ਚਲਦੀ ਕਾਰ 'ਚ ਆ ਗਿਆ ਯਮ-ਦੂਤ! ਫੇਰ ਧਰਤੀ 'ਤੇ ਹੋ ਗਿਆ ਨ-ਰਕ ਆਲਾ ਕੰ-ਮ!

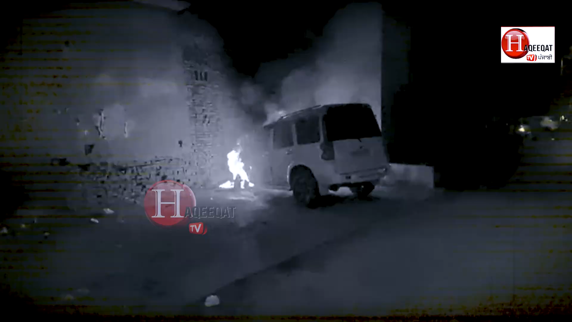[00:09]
ਅਸੀਂ ਦੇਖਿਆ ਕਿ ਸਾਡੀ ਗੱਡੀ ਅਗਲਾ ਪਾਸਾ ਦੋਵੇਂ ਟਾਇਰ ਅਤੇ ਇੰਜਨ ਵਾਲੀ ਸਾਈਡ ਤੋਂ ਬਹੁਤ ਜ਼ਿਆਦਾ ਅੱਗ ਲੱਗੀ ਹੋਈ ਸੀ,